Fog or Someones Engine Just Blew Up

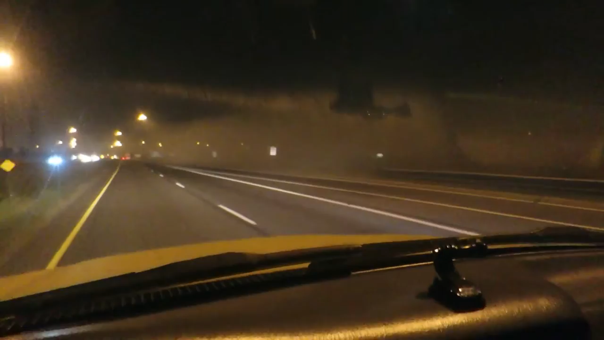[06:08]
check out the fog wish i was shooting pictures in that i think it's fog someone's engine just blew up